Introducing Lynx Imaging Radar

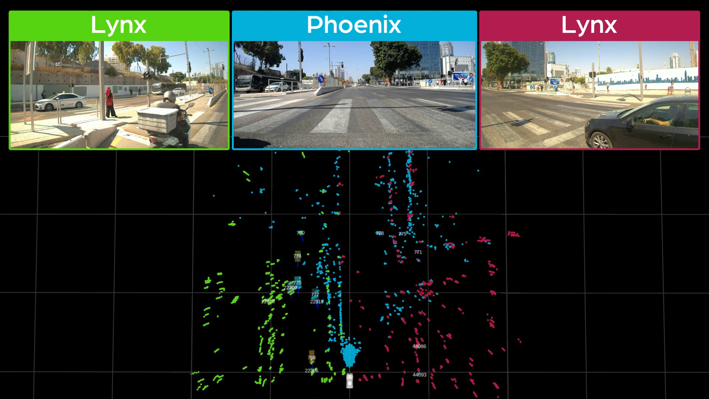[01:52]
In addition to delivering redundancy in all environment conditions,
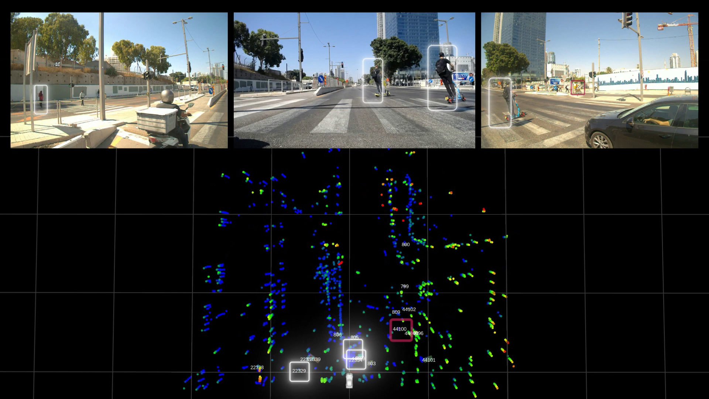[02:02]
Lynx facilitates dependable decision-making by providing the data optical sensors lock, including Doppler, depth, orientation, long range, and more.